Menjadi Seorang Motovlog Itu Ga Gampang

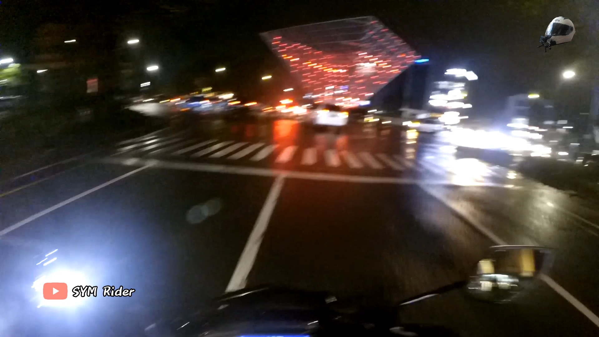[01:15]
yang mudah gitu loh, kayak konten kreator di tutorial-tutorial, terus
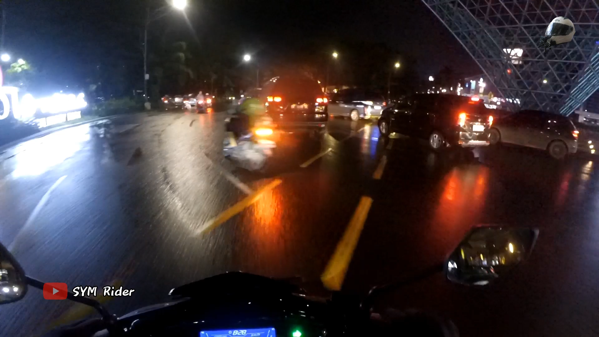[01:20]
yang di rumah yang bisa dikerjakan di rumah itu sangat jauh ya. Kalau kita ini langsung ke jalan lah, langsung ke dunia jalan. Nah, ada perempatan, buletan gini nih ribet.
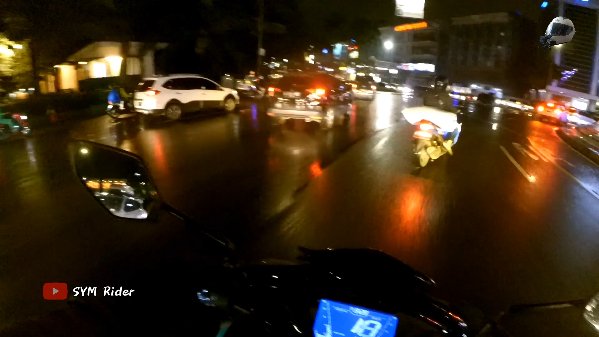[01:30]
Ya, kita langsung ke dunia aspal gitu kok. Ya, di sini ada minusnya, ada plusnya. Jadi minusnya itu kita cari-cari konten gitu ya. Apalagi kalau bensinnya udah habis nih, aduh nih, kita harus beli bensin lagi.
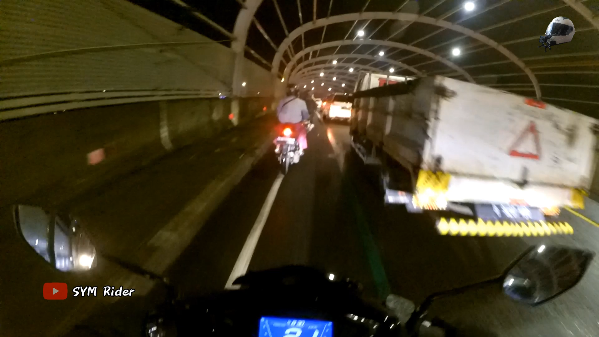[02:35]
Ada gitu seorang motovlog bikin itu touring-touring terus ya. Misalkan Jakarta Wonosobo.
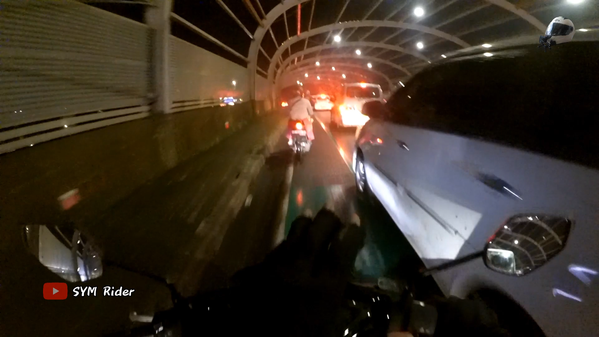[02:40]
Terus bikin lagi video Jakarta Surabaya, Jakarta Lampung. Ini luar biasa banget, apalagi kalau sampai keluar pulau gitu. Ya, gimana nih kalian yang motovlog-motovlog pemula ya? Mudah-mudahan sukses-sukses terus ya untuk kalian-kalian juga. Apalagi dalam kemacetan nih. Ini ngevlog dalam macet-macet ini emang harus butuh konsentrasi tinggi gitu.
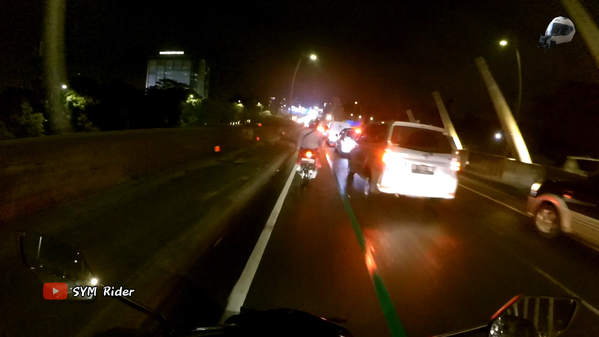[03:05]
Dalam bawa kendaraan terus sambil bicara. Apalagi kalau kontennya kita lupa-lupa gitu. Kita misalkan ngebahas tentang motor kehabisan bensin atau tentang servis-servis-servis gitu.